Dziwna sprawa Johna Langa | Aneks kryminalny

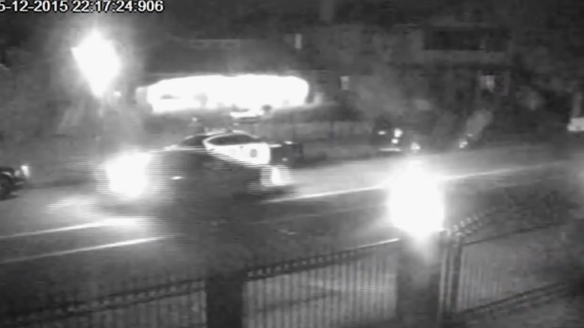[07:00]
Z każdego samochodu wysiadło kilka policjantów, którzy ustawiają się w kołeczku,
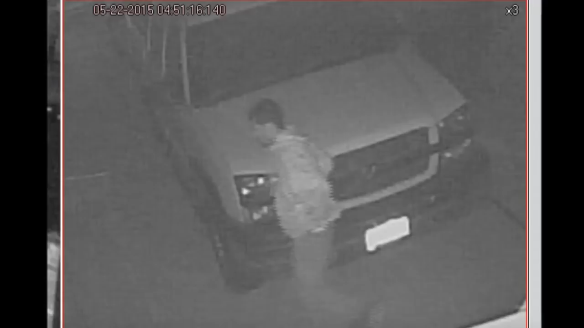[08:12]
w którym gdzieś około 4-5 rano na jego posesji pojawia się jakiś mężczyzna, jakiś mężczyzna włamuje się na jego posesję i próbuje dostać się do jego samochodu,